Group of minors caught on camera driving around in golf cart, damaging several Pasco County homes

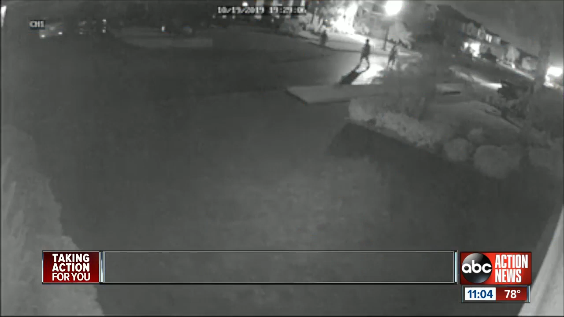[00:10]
Saturday night, surveillance video in the Long Lake Ranch neighborhood shows ghostly images,
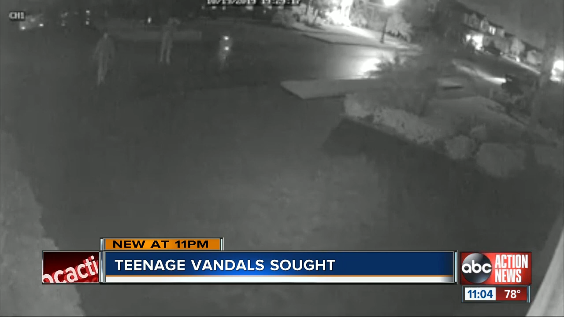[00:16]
then one person sprinting towards a garage door at full force and drop kicking it. So it's getting a little scarier.